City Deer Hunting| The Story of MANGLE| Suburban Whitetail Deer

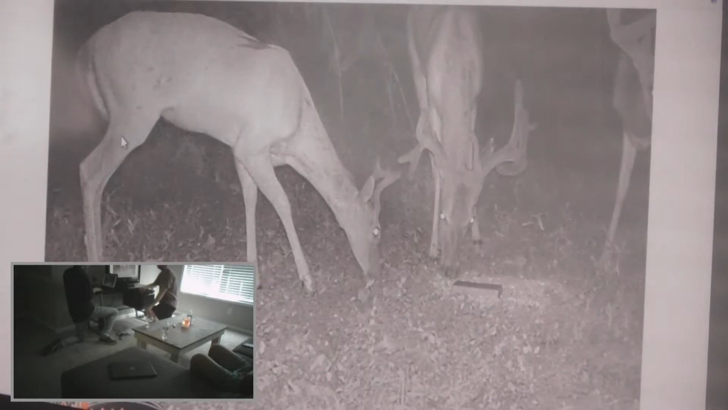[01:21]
Definitely. Yeah, I like him, dude. Look, he's got 1, 2, 3. If he was typical, he would be a magnificent deer, dude. Mm-hmm. He's messing with the corn. Look at Mangle, dude. Dude, Mangle's got that fat fucking Mangle. Dick tip. Dude, he does. Look at that first brown time. Look how crazy that brown time is. Dude, I wonder what he's cool. 1, 2, 3, 4, 5, 6, 7, 8, 9, 10.